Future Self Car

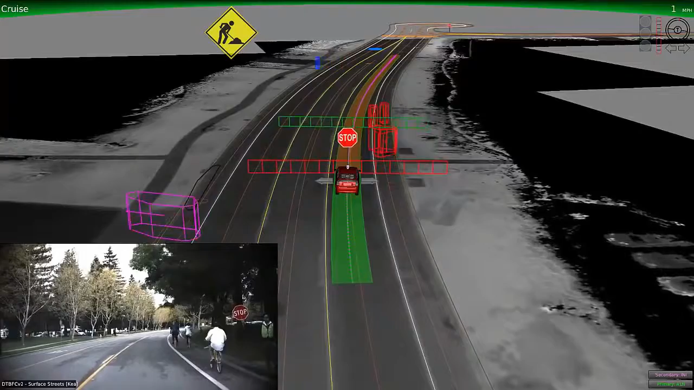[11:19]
it's our software that really processes all of this and differentiates between objects.
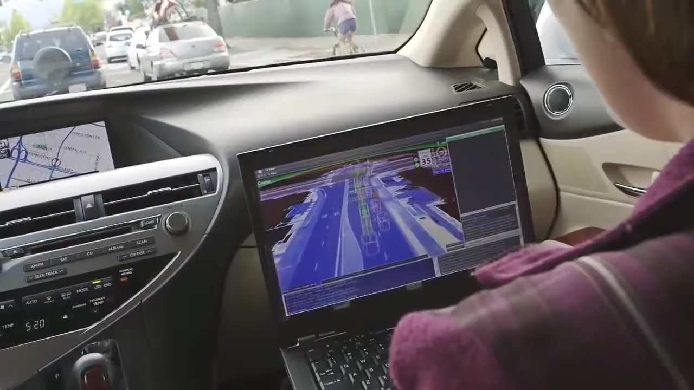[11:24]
All these objects are visible on the laptop that the safety drivers use while testing the vehicles. Based on what the vehicle senses and processes, these objects will be represented by different colored boxes.
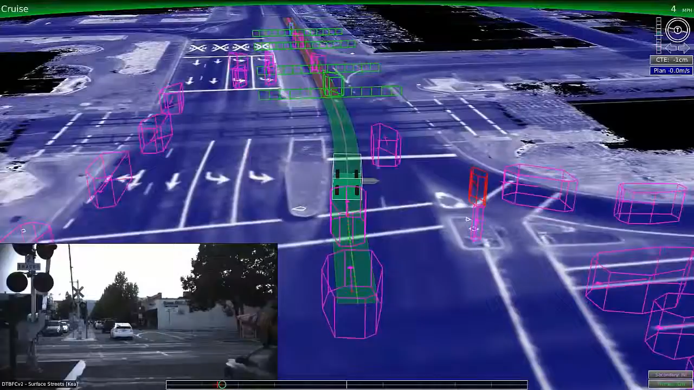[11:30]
Cyclists will be red, pedestrians yellow, and the vehicles will appear as either green or pink. These boxes demonstrate the processing that takes place within the software.
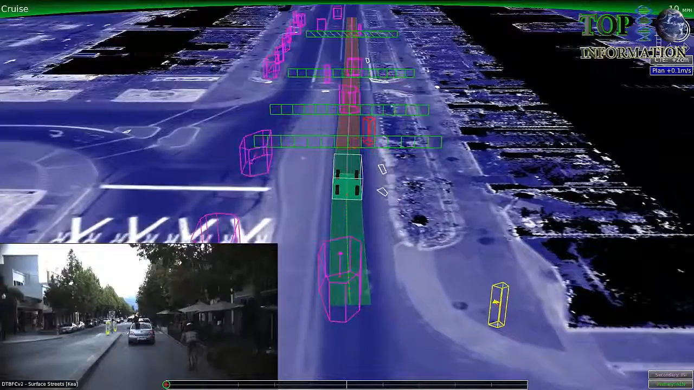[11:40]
And think about the complexity here. People look different, cars have different shapes and sizes,
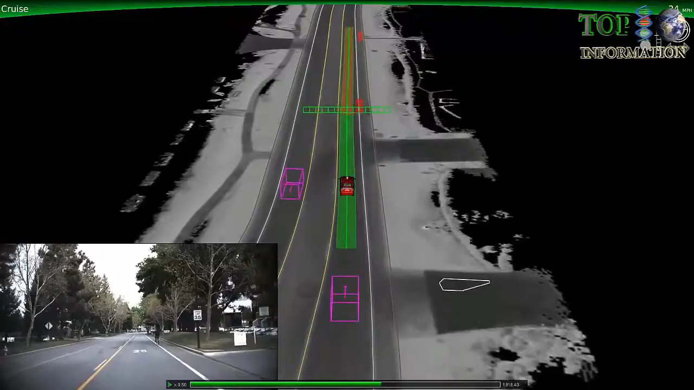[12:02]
So the cyclist appears as a red box on the safety driver's laptop. And the software can also detect the cyclist's hand signal and yield to them appropriately.
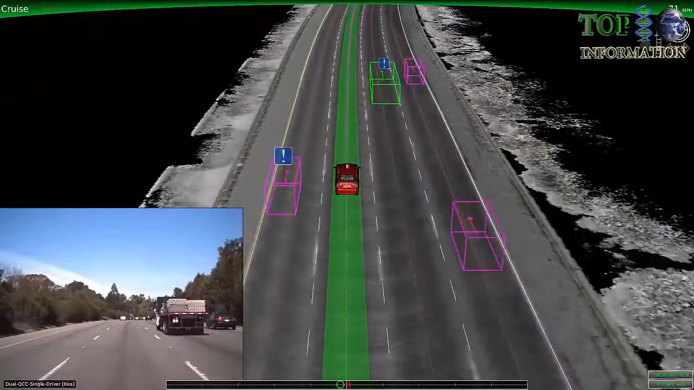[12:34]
As our vehicle passes by a large truck, it will actually keep to the farther side of the lane and give ourselves a little bit more space.
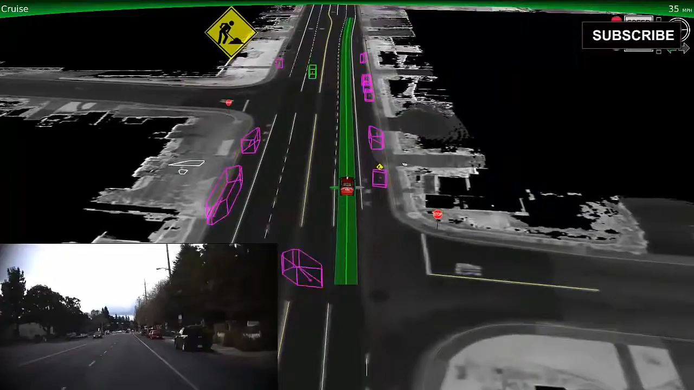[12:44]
We've also taught the vehicle to recognize and navigate through construction zones. The vehicle sensors can spot the orange signs and cones early to alert the car of any lane blockage ahead,
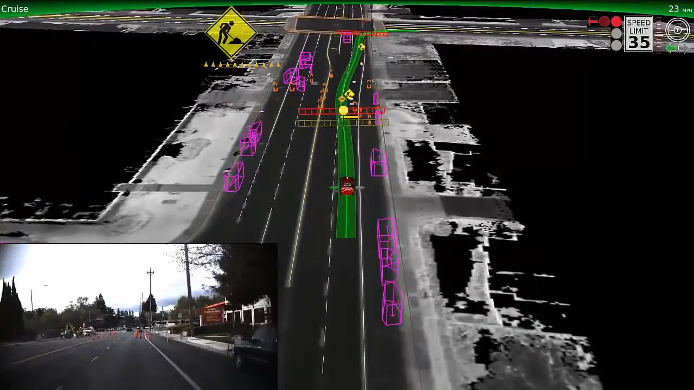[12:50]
and then we can change lanes safely.
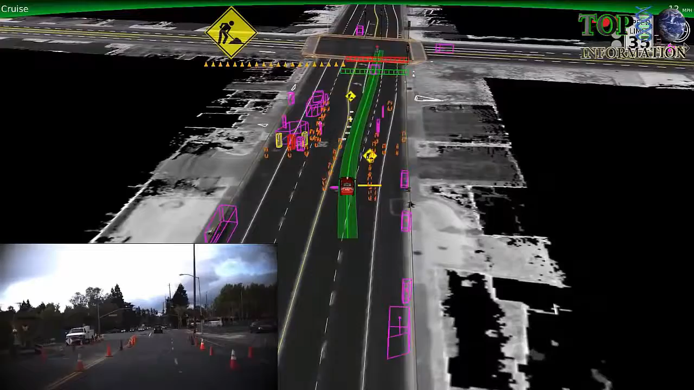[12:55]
Another thing that's really important is for the vehicle to drive in a naturalistic way, because when it's natural and the car abides by social norms on the road, it's also safer.